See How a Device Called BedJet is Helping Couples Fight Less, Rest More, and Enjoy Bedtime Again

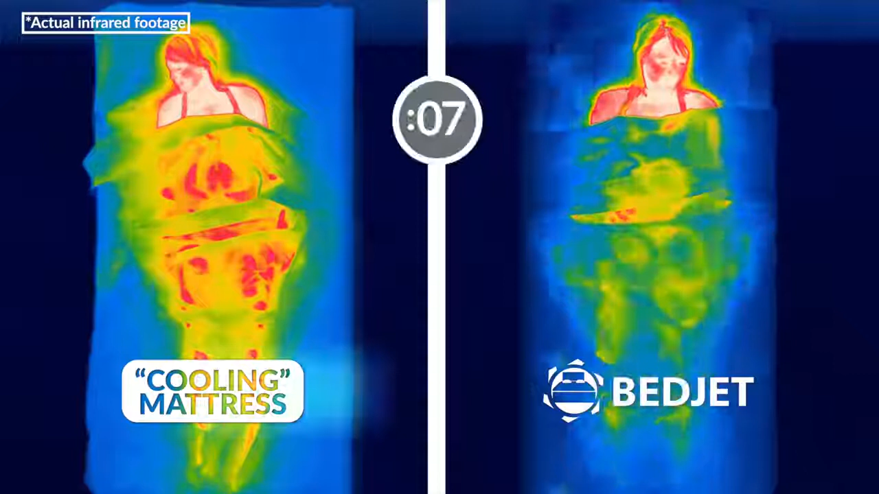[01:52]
With BedJet, you can go from hot and steamy to cool and fresh in 30 seconds.